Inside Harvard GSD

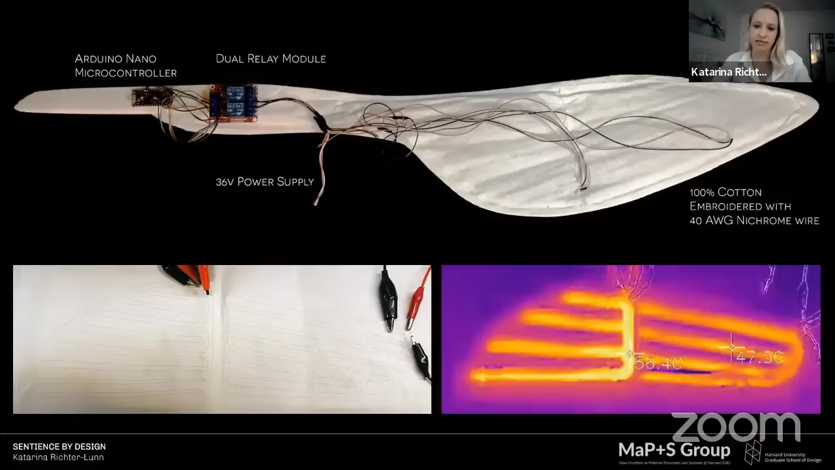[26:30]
The paths directly correlate to the openings in the 3D structure, which act as chambers to house the specific scent to be activated. Depending on the physiological signals received, a certain heating path will be deployed, resulting in the activation of one of the two scents.
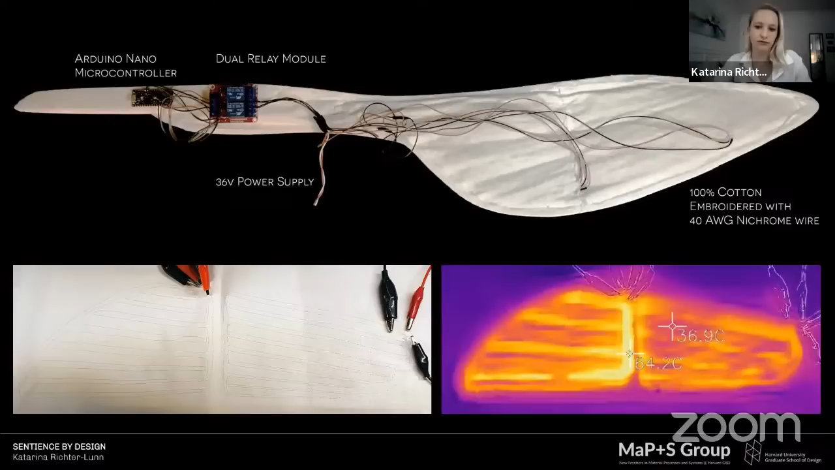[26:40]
So in this case, either lavender or peppermint.